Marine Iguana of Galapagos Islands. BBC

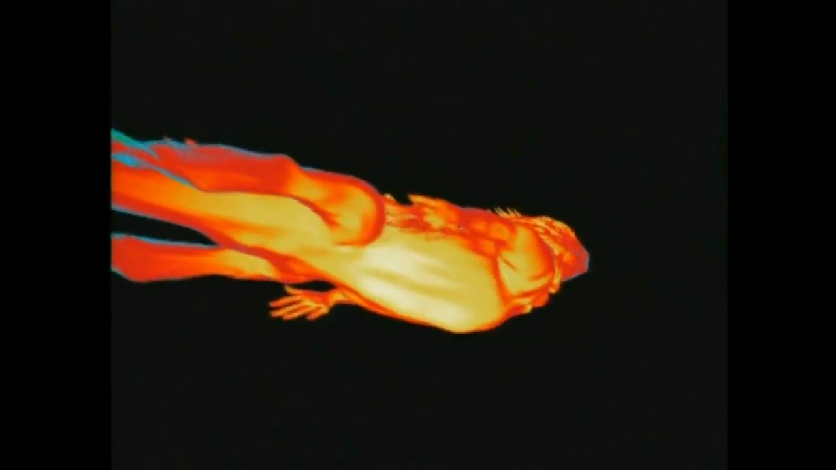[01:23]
But its body core acts like a storage heater, staying warm long enough for it to reach the seaweed beds.